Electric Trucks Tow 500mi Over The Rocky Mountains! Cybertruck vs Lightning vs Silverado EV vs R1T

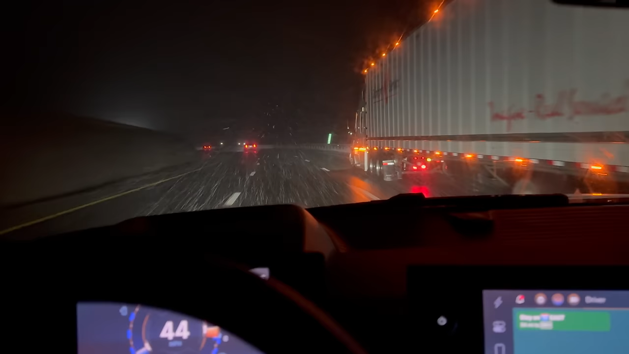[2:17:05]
It gives you a power cut. This certainly wasn't doing 400 kilowatts out, so we are getting some power limit as well. But 380 kilowatts is more than enough. And, honestly, we only need about 100, 150 to climb this hill consistently under worst-case scenarios. So, yeah, very impressed here with the Silverado doing this in cold temps at low state of charge, climbing the hill, just sitting constant load.
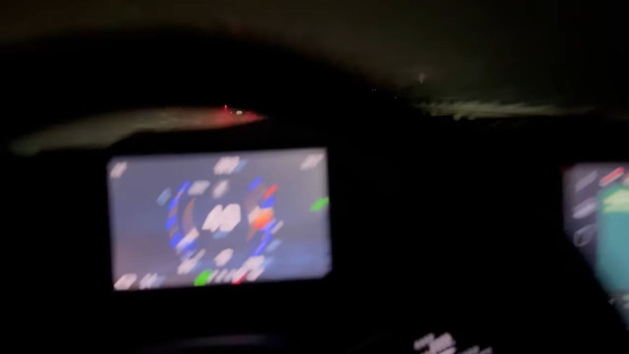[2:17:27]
There is the Eisenhower Tunnel. We have made it up, and the amount of percentage that we used was not much. We went from 22 to 14, so we used 8% to get up here.
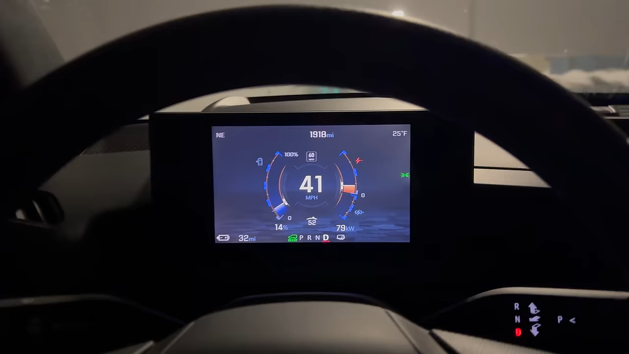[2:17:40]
And I've had climate control going as well, so all is nice. We've arrived. Now time for the descent.
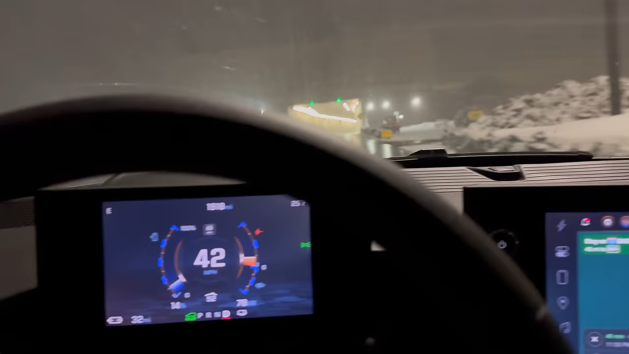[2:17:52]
It's 50 miles to our charger, and, again, the truck thinks that we're only going to use 4%. It's pretty smart because it shows, you know, 31 miles of gesso meter range in the left.
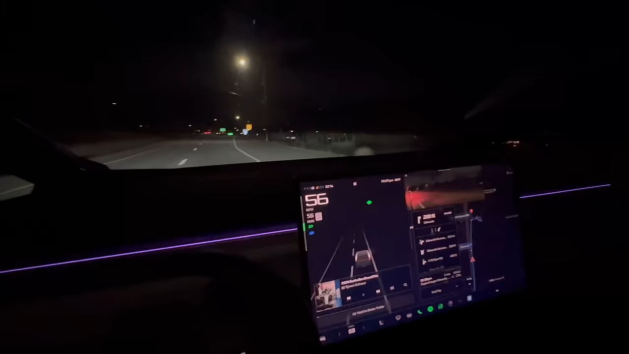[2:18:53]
We are taking the exit, and the boys should be over here somewhere as well. I've got to figure out where to go. It might just be right there. It looks like it's just right there. I can see some charging handles or stations lit up.
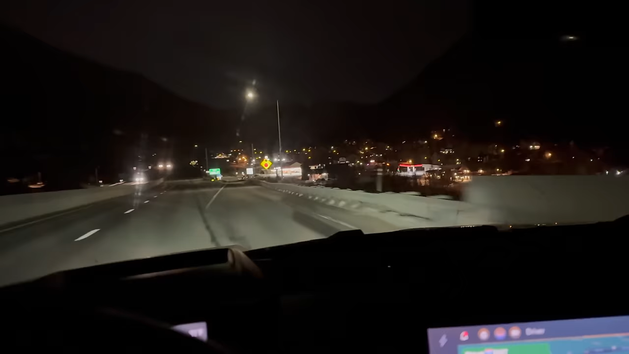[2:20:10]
I got to pee. I want to check the trailer. I'm going to go hard on the region. 180 kilowatts right there. We're just going to stop at that Circle K. We don't need to charge. There are chargers just down over that way. But we're just going to pop in here. Quick truck inspection.
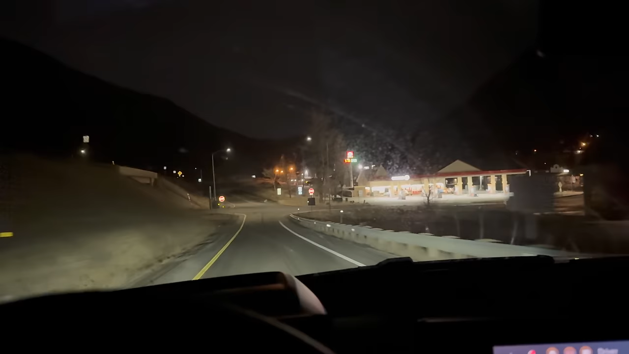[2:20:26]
Make sure we're all good. Grab a coffee. Pee. And make sure. And then we'll, I guess, what am I trying to say? We'll hit the road.